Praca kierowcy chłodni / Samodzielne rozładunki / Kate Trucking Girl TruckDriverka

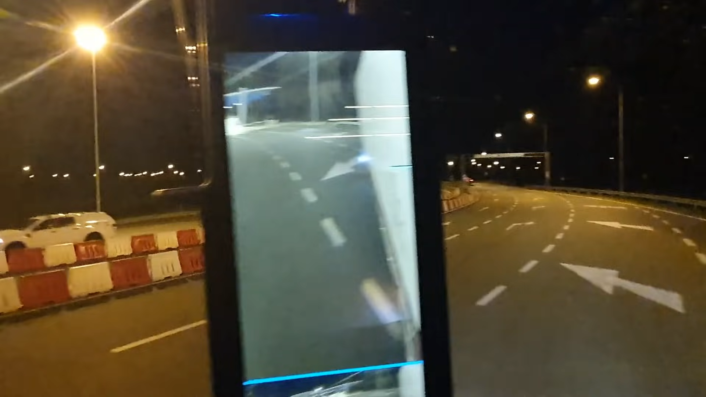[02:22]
Na lewy pas, bo Lecę na go u Goszów
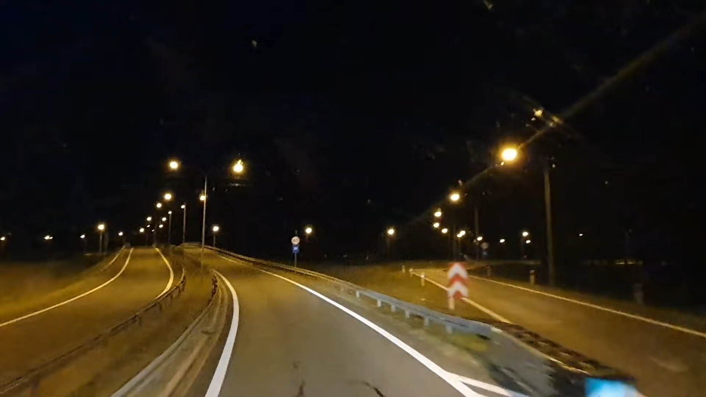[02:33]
Także zasuwamy O, jeszcze długa droga przede mną To tak naprawdę jest tutaj początek mojej całej trasy Siema Idzie da Bierzemy rozpęd
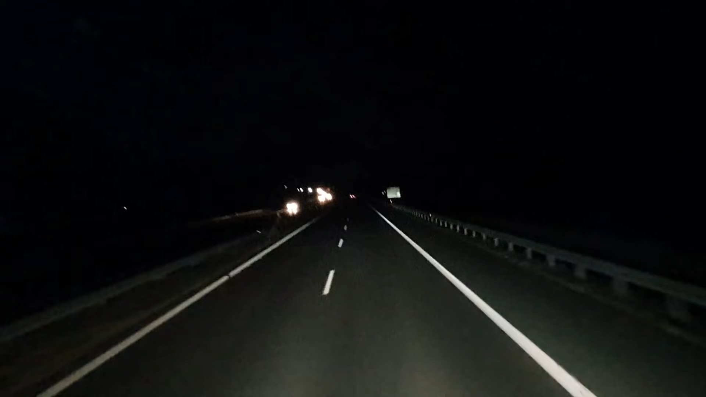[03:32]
które rozpędzają się w setkę Nie wiem, w 5 sekund, 7 sekund nawet To im to idzie bardzo słabo
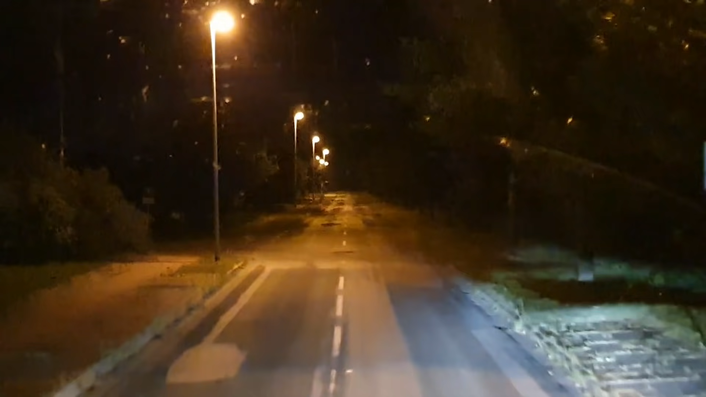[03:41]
Dojeżdżam do pierwszego miejsca rozładunku Ale to jest nasz stały klient To nie jest ten nowy O którym mówiłam
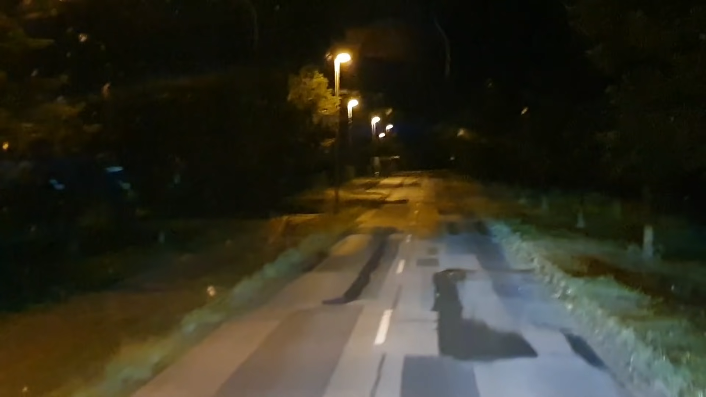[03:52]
Ten nowy to jest jeszcze kawał dalej Także ja go będę dopiero po pauzie robić Tutaj mam pierwsze miejsce rozładunku Droga jak w Polsce